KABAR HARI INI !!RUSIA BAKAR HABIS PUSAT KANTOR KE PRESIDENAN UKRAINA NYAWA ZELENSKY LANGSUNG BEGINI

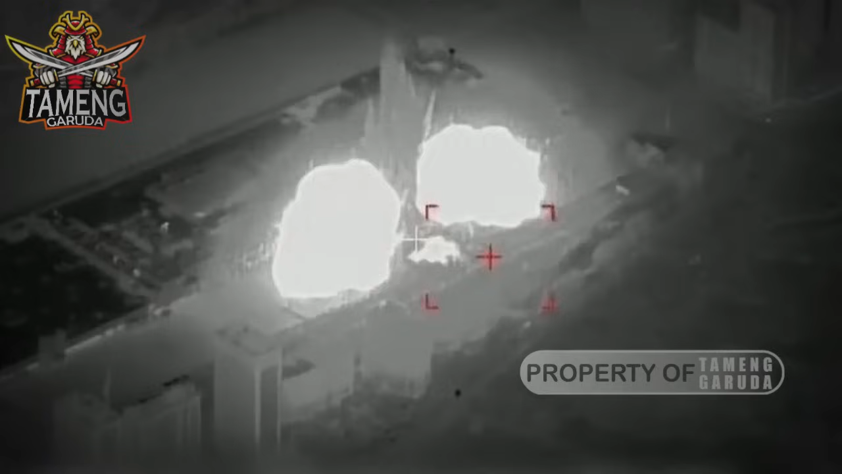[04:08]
Dua depot senjata, roket dan artileri, serta berisi angkatan bersenjata Ukraina dihancurkan.